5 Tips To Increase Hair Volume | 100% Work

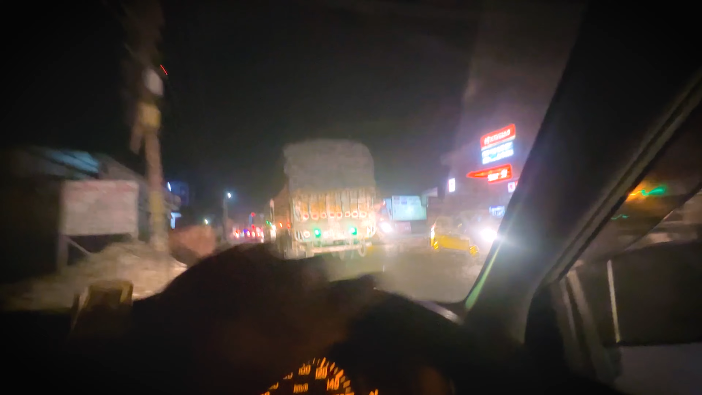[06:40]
I swear, इससे बड़ा जाम मैंने आज तक नहीं देखा 2 किलोमीटर से लगा हुआ है और मैं ऑफ साइड से मैं ओवरटेक करके सबको जा रहा हूँ भाई ऑल्टो का फायदा